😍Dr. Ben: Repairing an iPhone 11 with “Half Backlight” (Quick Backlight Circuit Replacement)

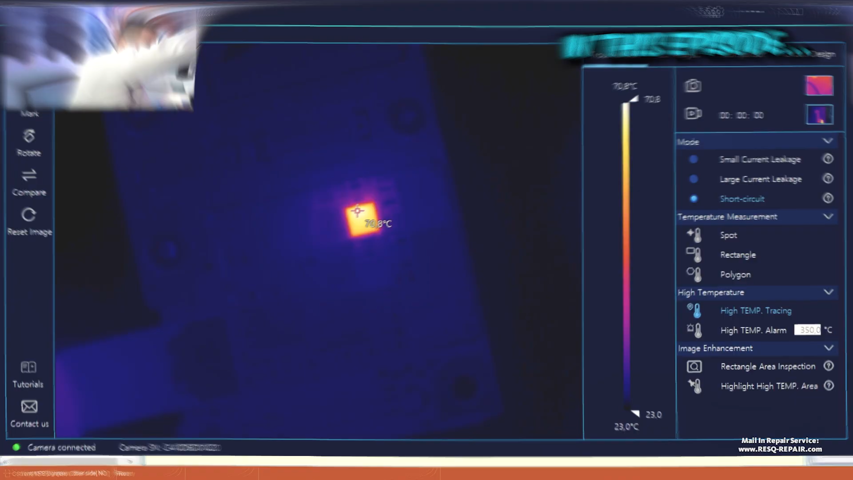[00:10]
On screen: scale bottom 23.0°C
And you can see this is what I said before we have issues
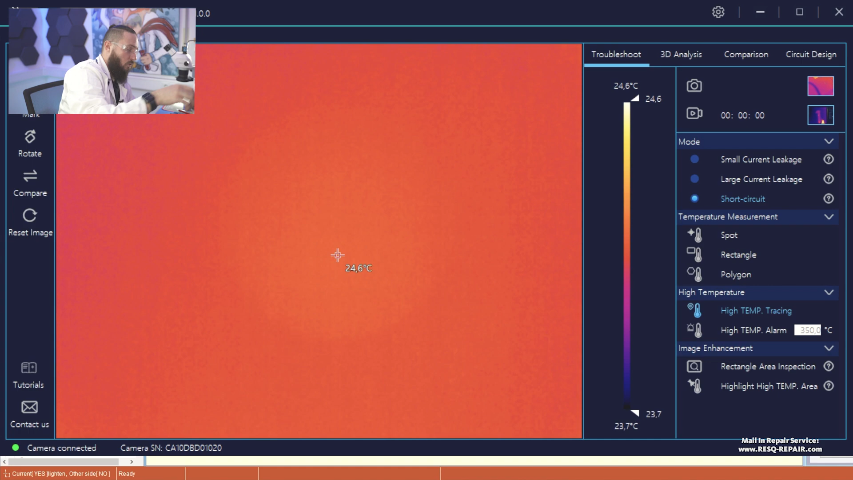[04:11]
On screen: spot 24.6°C, scale top 24.6°C, scale bottom 23.7°C
Then we will have a look for issues with that board. So, okay.
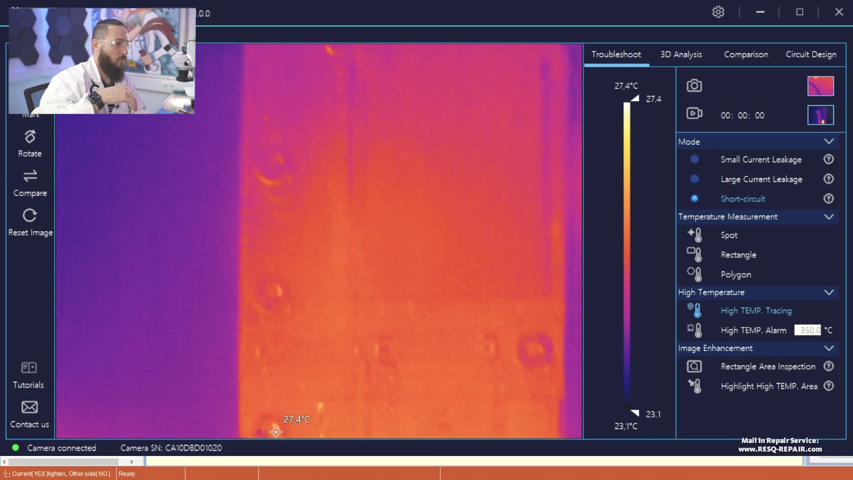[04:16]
On screen: scale top 27.4°C, scale bottom 23.1°C
We go right to the backlight circuit here and you can see, this is what I said before.
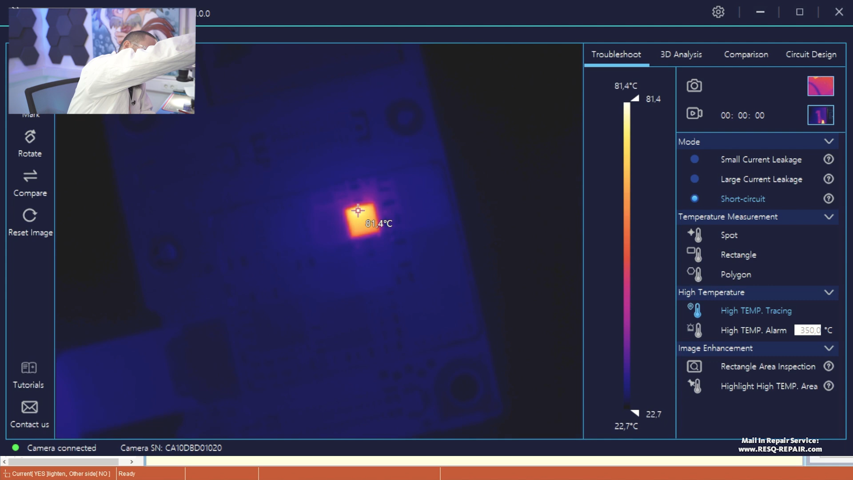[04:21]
On screen: scale top 81.4°C, scale bottom 22.7°C
We have issues with a backlight driver IC. So we could do it one time without the shorted cap.
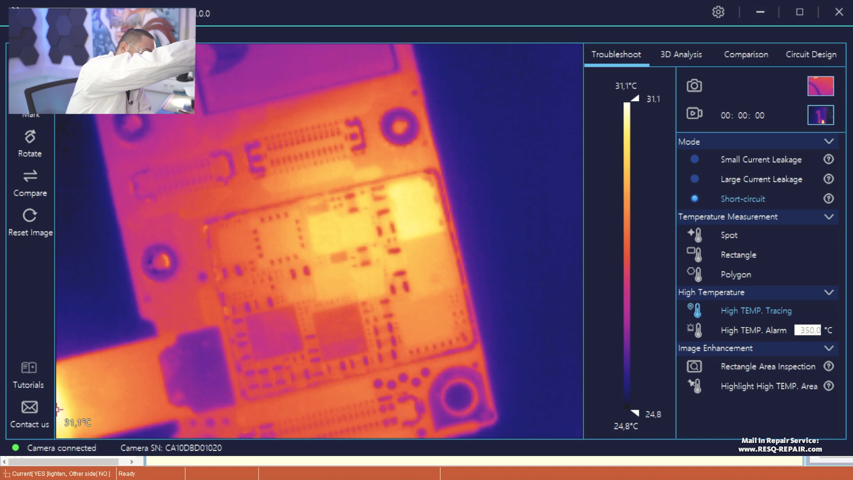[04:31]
On screen: scale top 31.1°C, scale bottom 24.8°C
And here you can see the diet normally
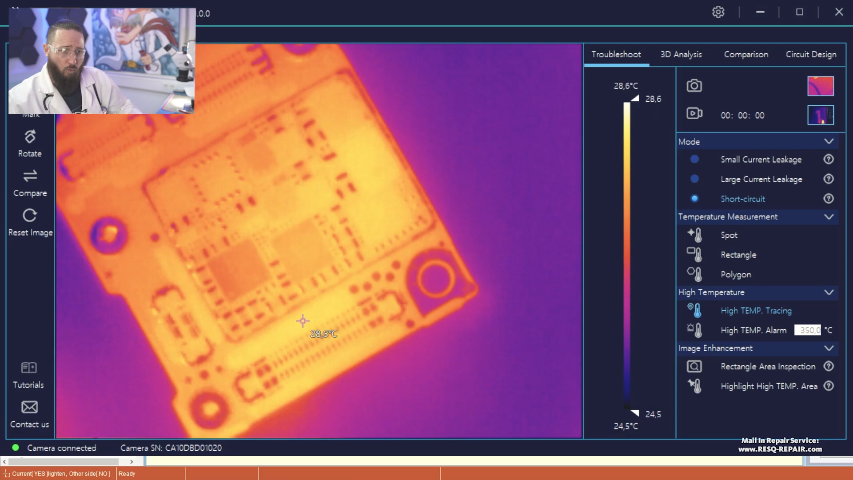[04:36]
On screen: scale top 28.6°C, scale bottom 24.5°C
only lets the voltage go to one side and if it blows up, it can go to, to both sides.